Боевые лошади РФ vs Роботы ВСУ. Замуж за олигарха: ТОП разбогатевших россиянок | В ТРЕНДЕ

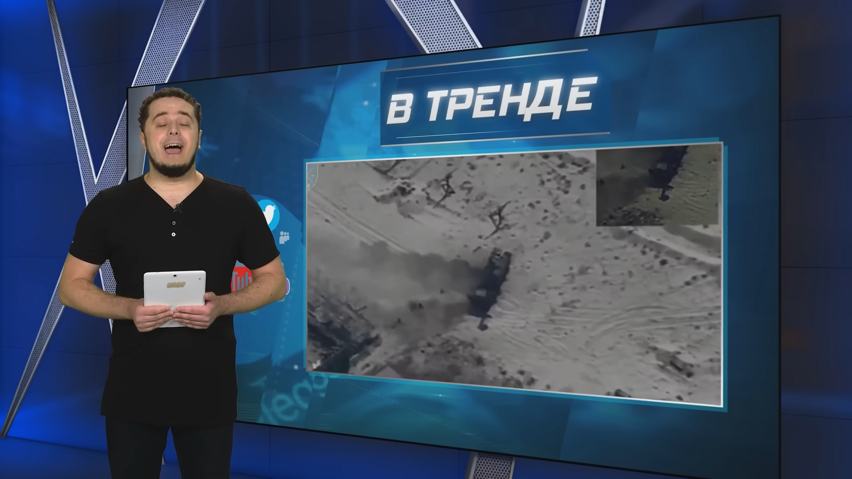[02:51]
Это пылает аналоговнетная радиолокационная станция загоризонтного обнаружения с повышенной скрытностью. Называется «Предел-Э».